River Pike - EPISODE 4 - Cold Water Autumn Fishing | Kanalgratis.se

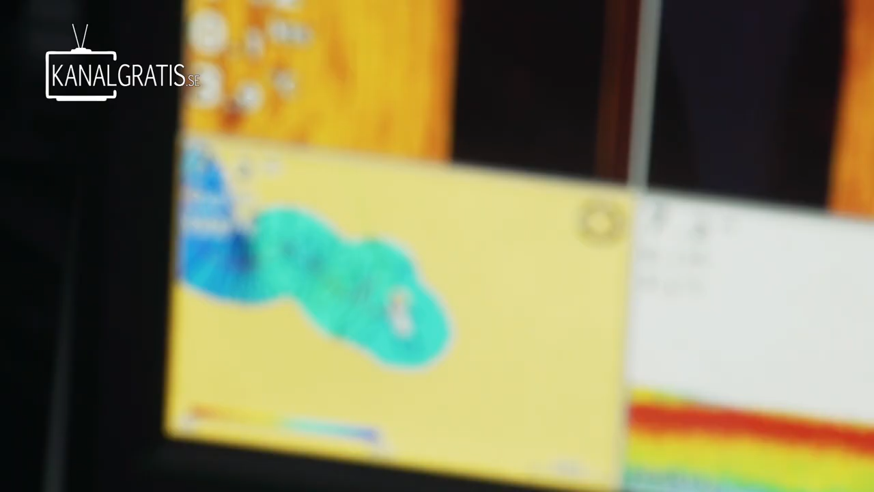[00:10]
I haven't. Oof. That's a good fish, Stefan.
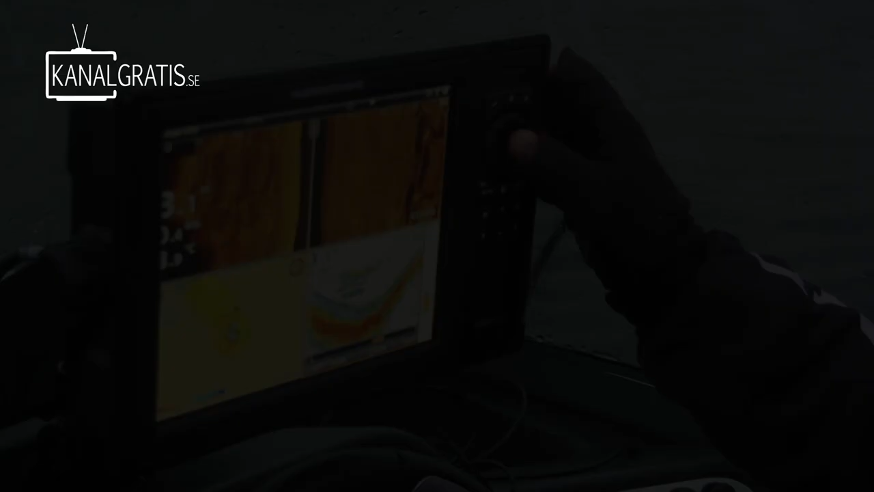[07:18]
I'm just rewinding the sonar here so that you can see what happened here, because we came to this spot and there's an eddy here, bakvatten in Swedish.
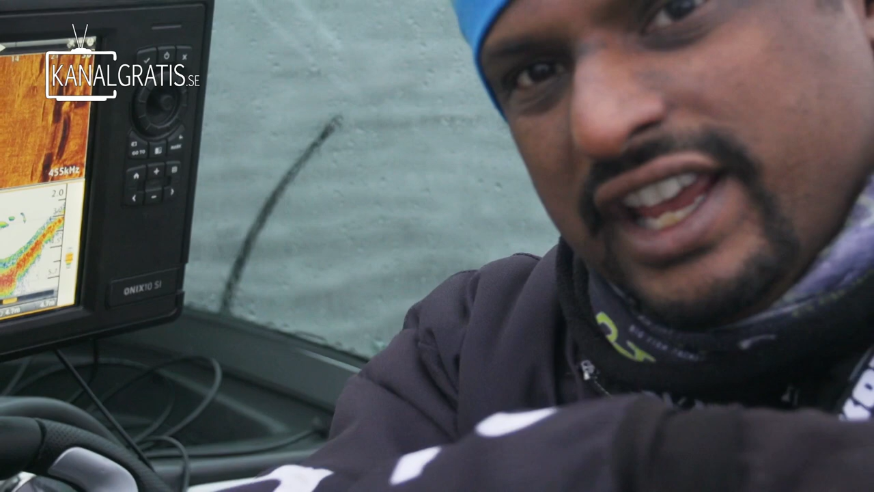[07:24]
You can see over there, there's some foam lying on the water.
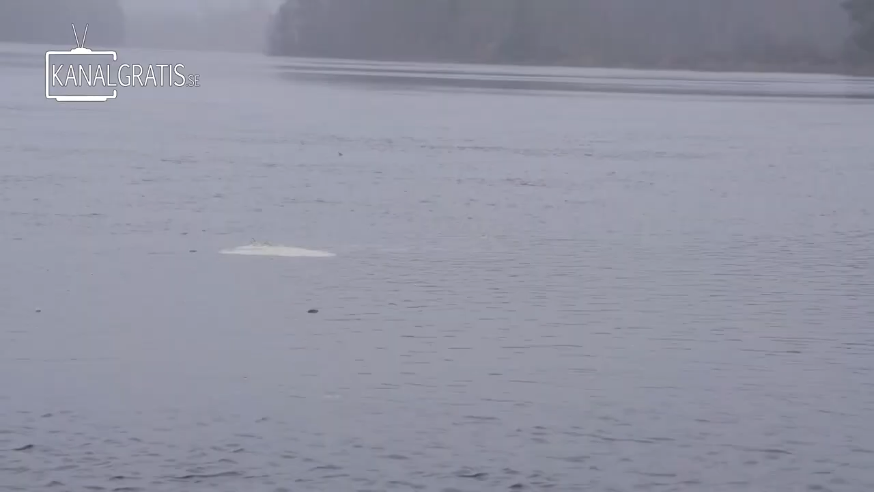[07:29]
And as you can see, we have a hole here where we have plenty of bait fish,
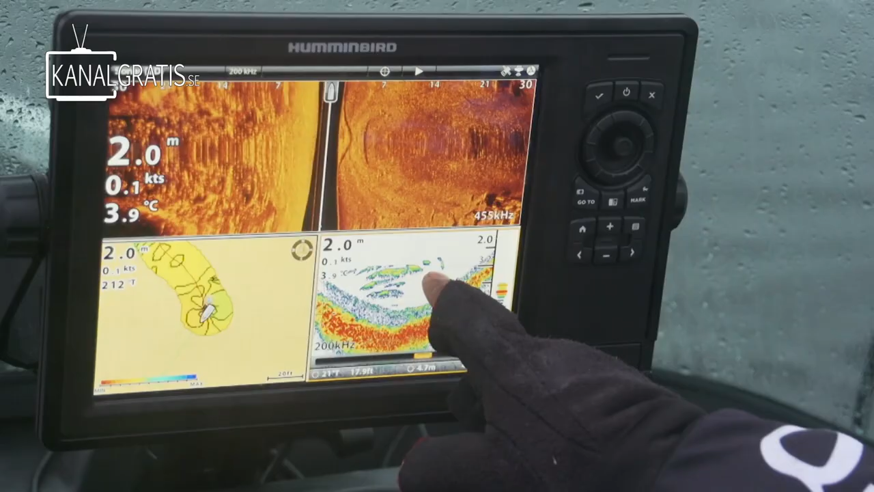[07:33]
On screen: depth 2.0 m, water 3.9°C
and we can actually even see them on the surface here, right, Stefan?
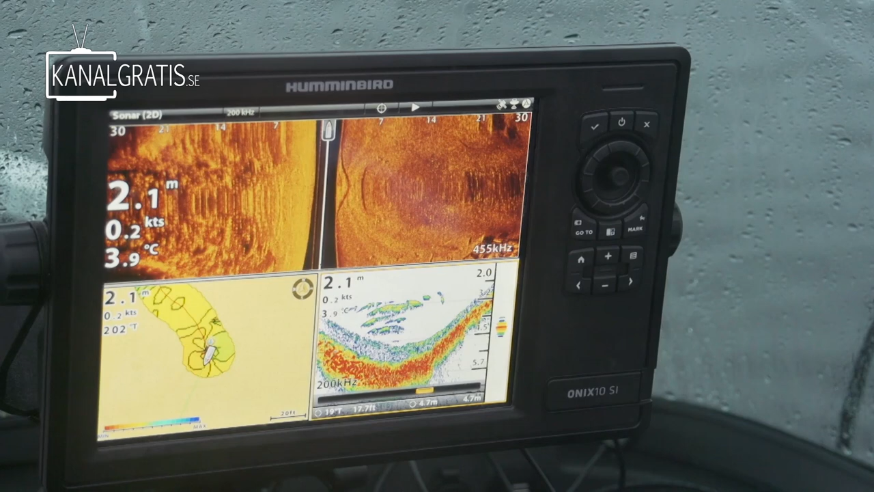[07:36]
On screen: depth 2.1 m, water 3.9°C, speed 0.2 kn
Yes. Yeah. They're up. Yeah, they're up.
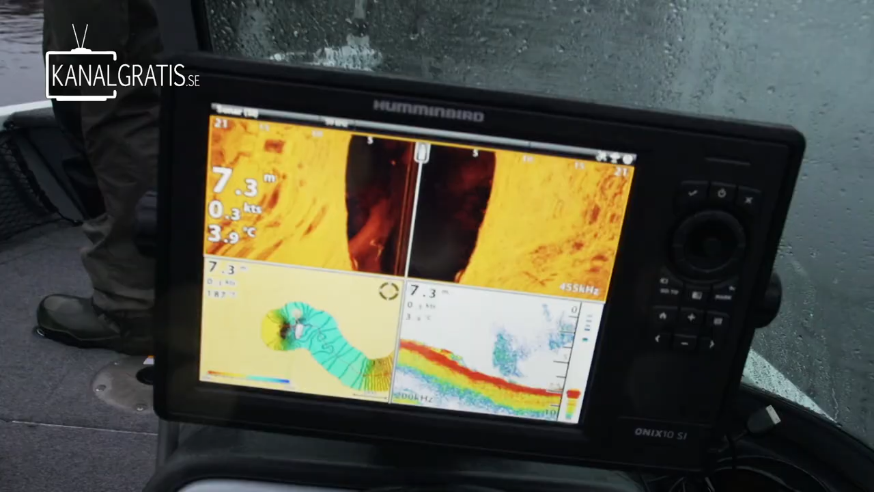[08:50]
On screen: depth 7.3 m, water 3.9°C, speed 0.3 kn
And you can see, oh, there's plenty of bait here.
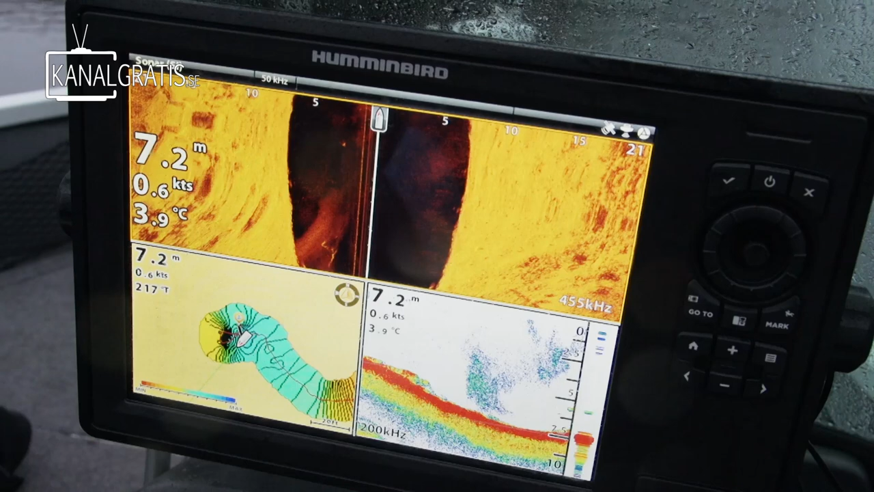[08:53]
On screen: depth 7.2 m, water 3.9°C
We're fishing some new waters that Stefan has seen before, but he hasn't really gone in here behind the islands.
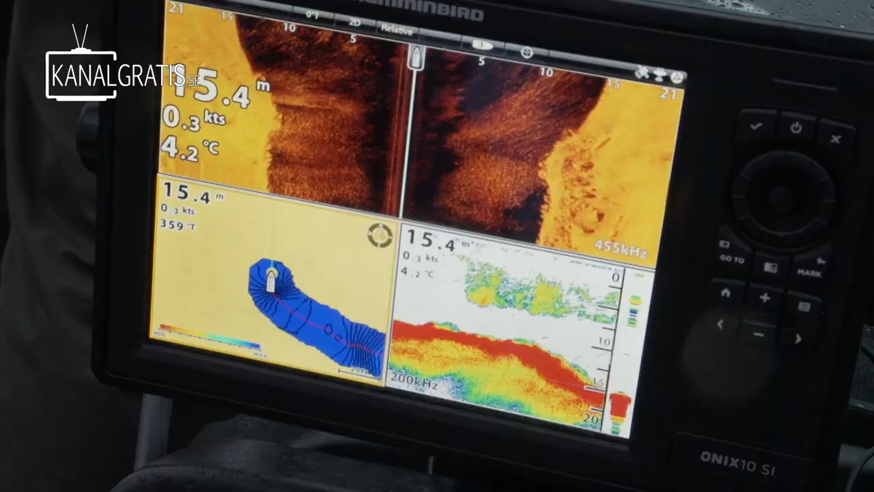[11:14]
On screen: depth 15.4 m, water 4.2°C
That's a lot of bait fish under the boat, and we will see if we get some.
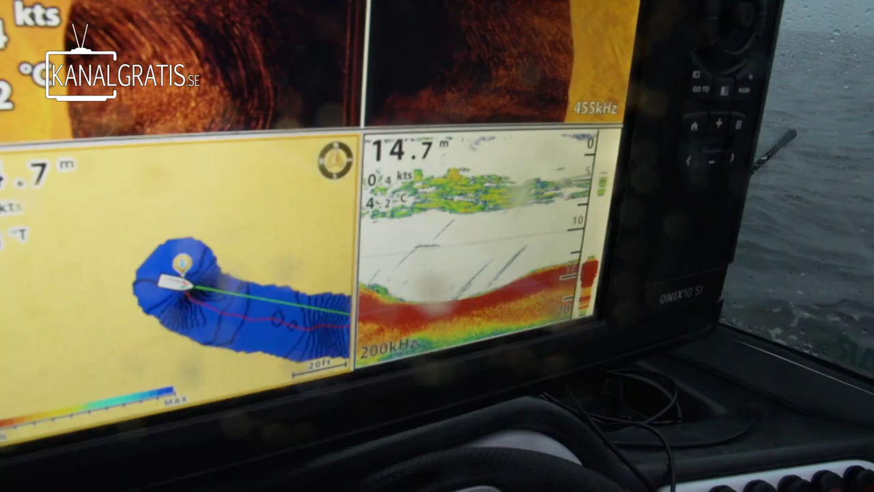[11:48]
On screen: depth 14.7 m
Yeah, I see that on the sonar. You see the little thing that looks like big pikes trying to go up and eat the bait there?
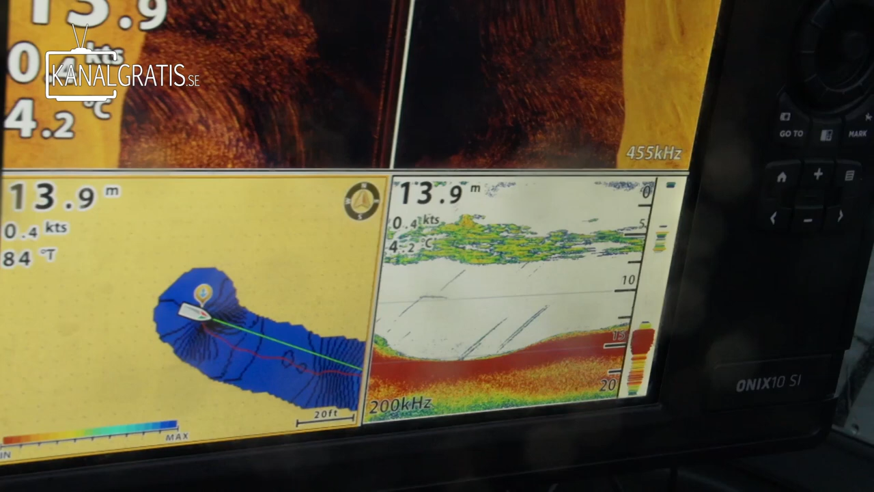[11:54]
On screen: depth 13.9 m, water 4.2°C
That's actually bubbles rising from the bottom. Interesting.
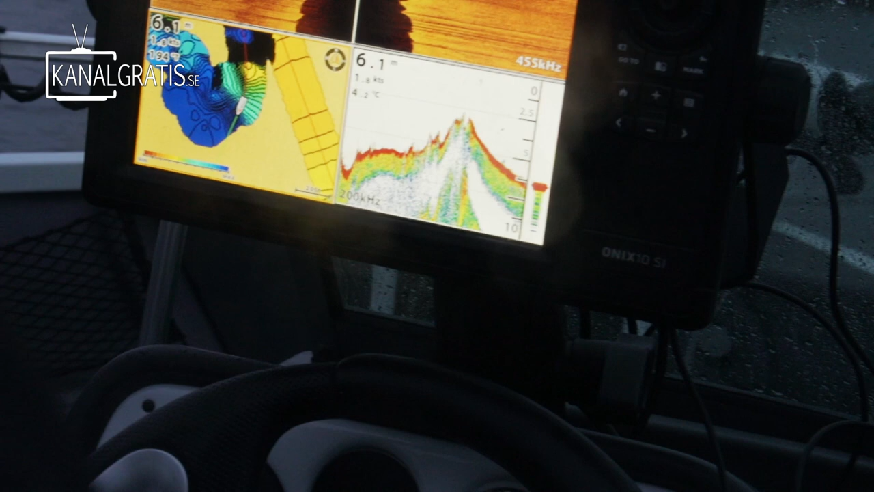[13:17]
We're going to search it until we find bait. Here we go. Here's the bait. Here we are.
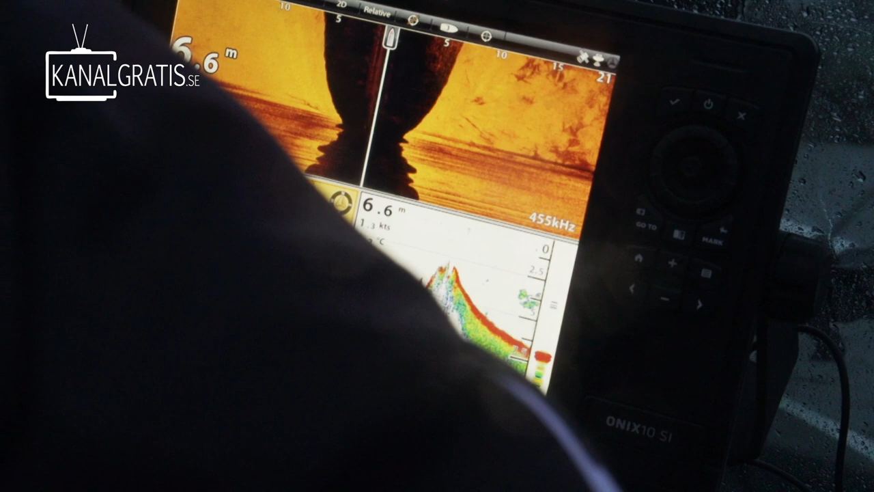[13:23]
On screen: depth 6.6 m
Ooh, this looks hot.
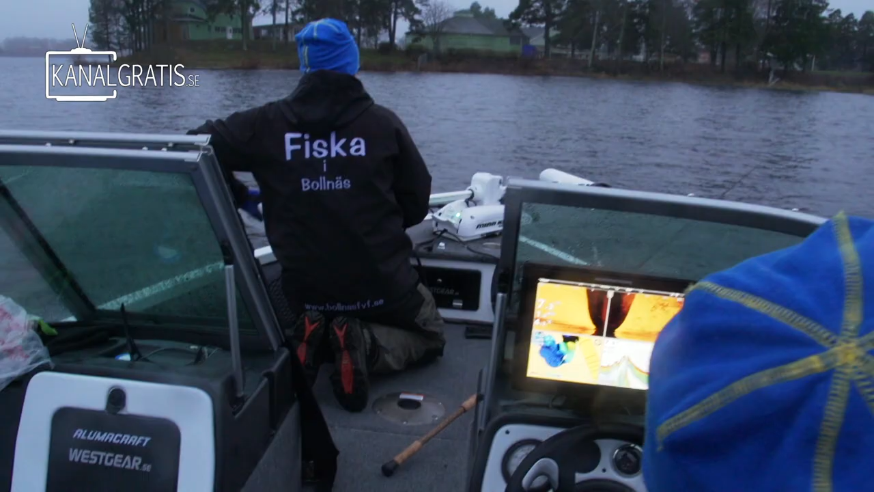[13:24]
Hot.
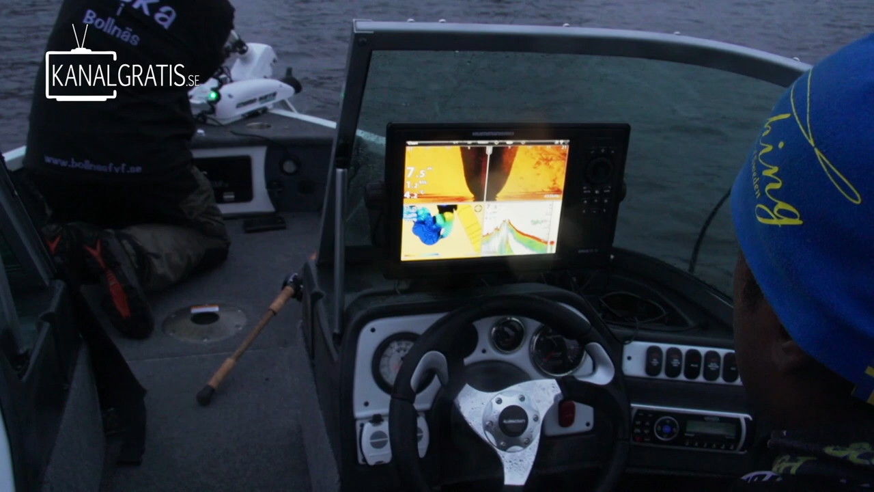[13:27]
I wonder if that's perch. They're a little bit shorter. This is a cool spot.